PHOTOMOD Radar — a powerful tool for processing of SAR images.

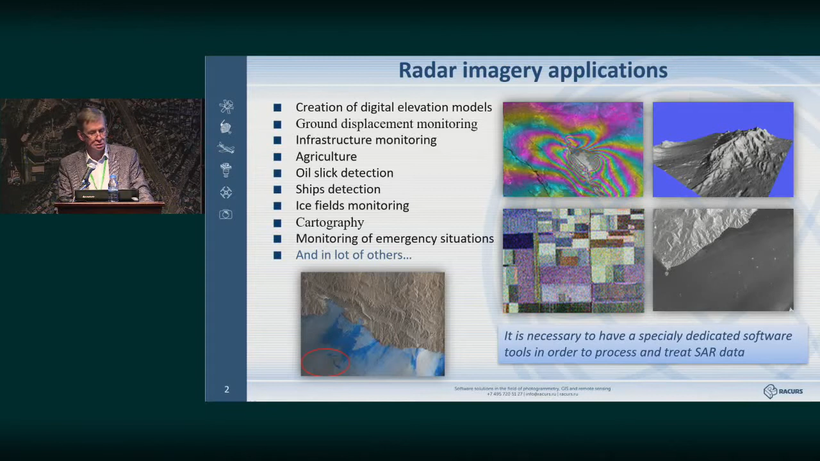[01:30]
Perhaps such applications mentioned on this slide are also possible, like creation of digital elevation models, ground displacement monitoring with a sub-centimeter precision, infrastructure monitoring, agriculture, oil slick detection, ships detection, ice fields monitoring, cartography,
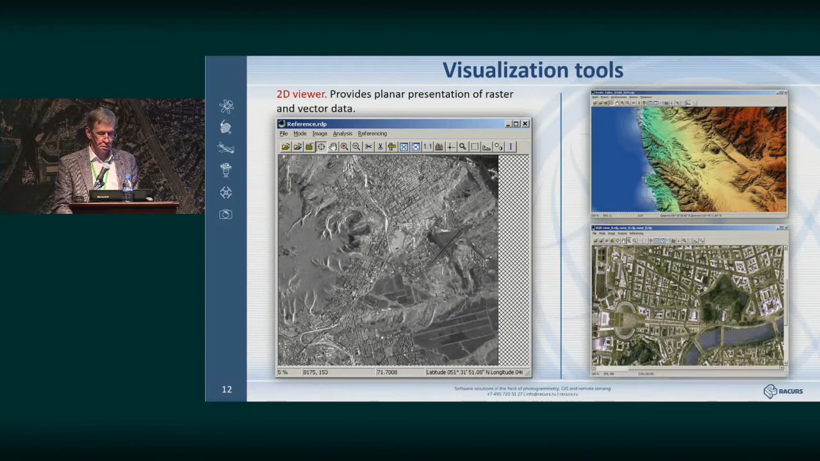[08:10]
data, because there can be some specificities with the data presentation. Then we have a set of visualization tools,
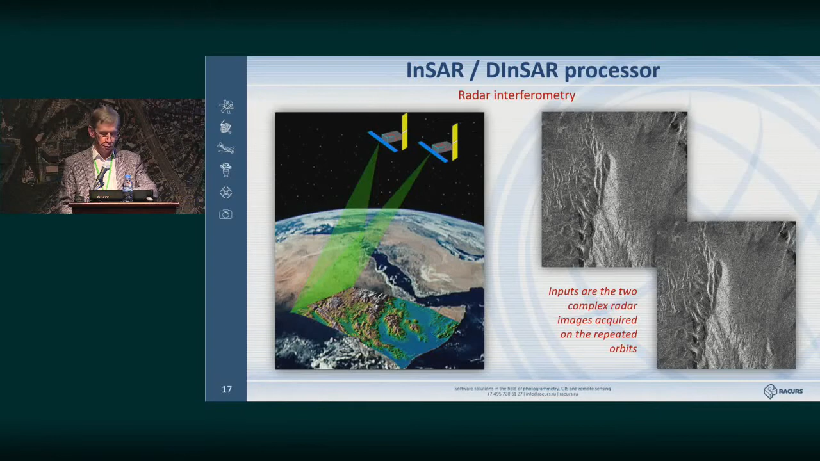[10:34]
pixels for the same point of the surface, we can have a difference of distances. And that difference is driven by the altitude of the point above the ellipsoid.
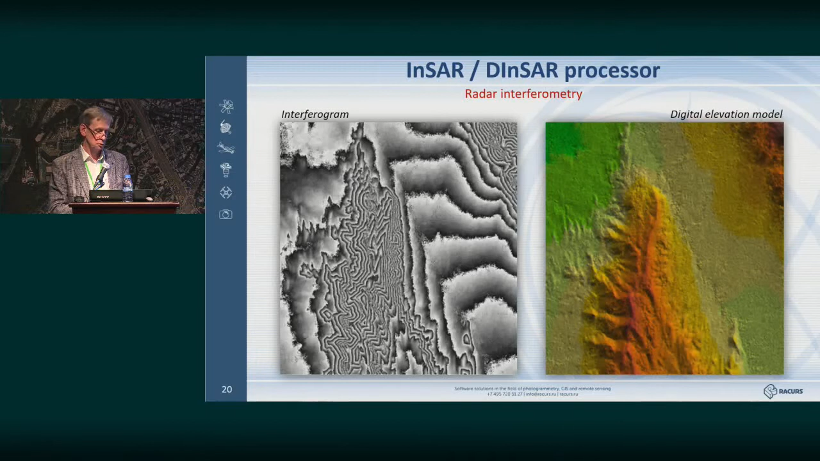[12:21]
And then from there, we can proceed to absolute values. Here we can see how phases change from 0 to 2p. On the left, and on the right we have digital elevation model. Those who are used to horizontal imagery, fringes remind you a lot of those contours.
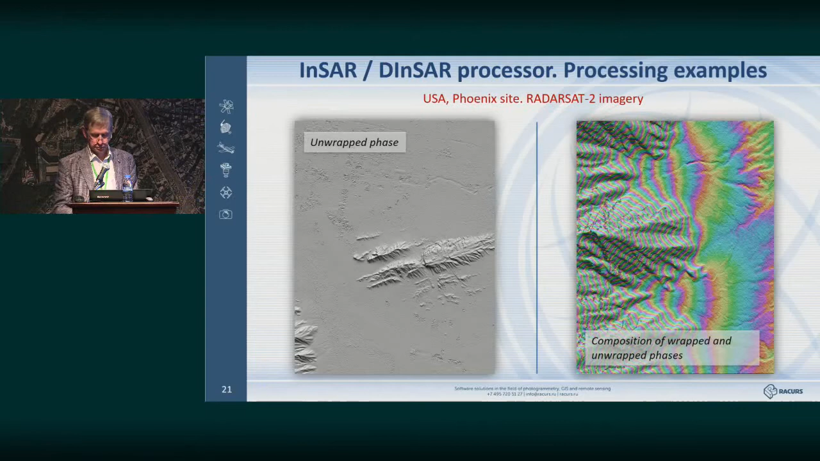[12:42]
And here it becomes even more evident. We're dealing with an unwrapped phase,
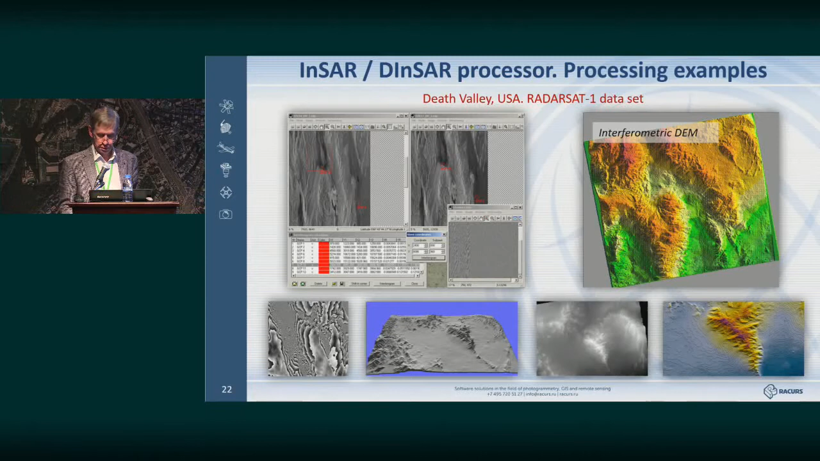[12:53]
and on the right composition of wrapped and unwrapped phases.
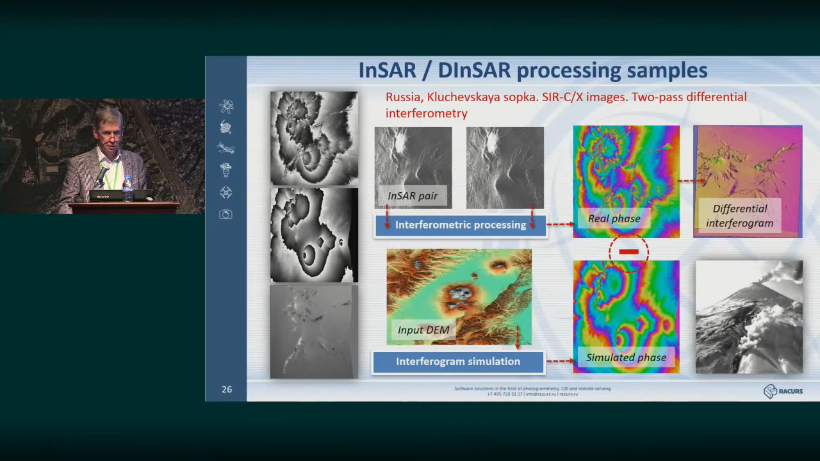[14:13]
This is an example of differential interferometry using series CX images for Klyuchevskaya Sopka in Russia.
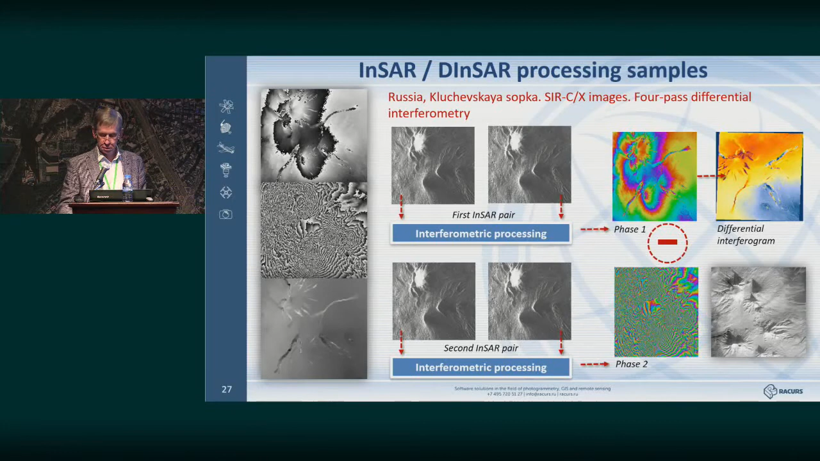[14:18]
This is a two-pass differential interferometry.
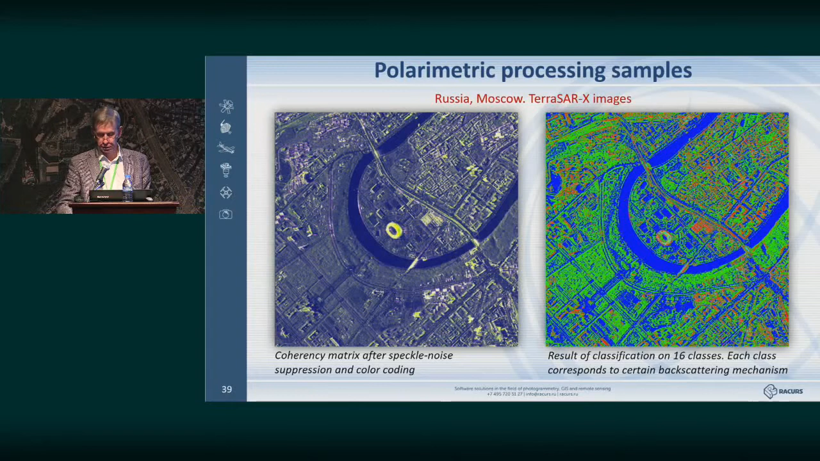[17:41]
Again, this is TRSR X for Moscow. Setting or fine-tuning classification is the most challenging thing.
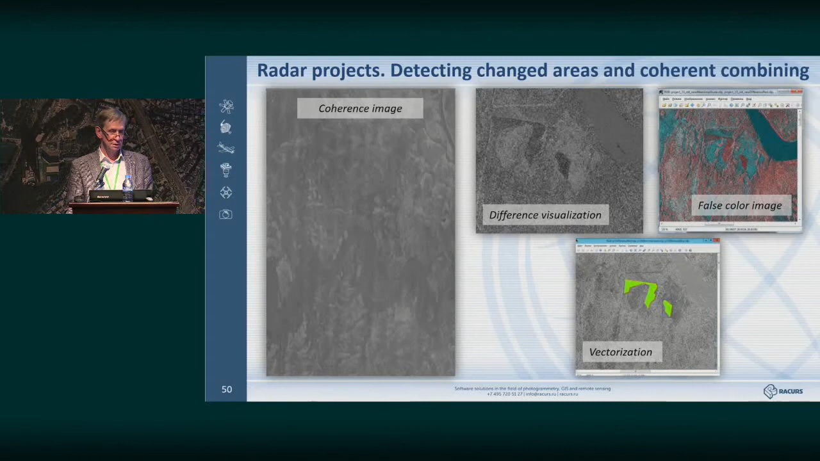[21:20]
And on the right, you can see dark spots that have been zoomed in on a fragment below it. So light colors indicate high coherence, dark colors indicate low coherence,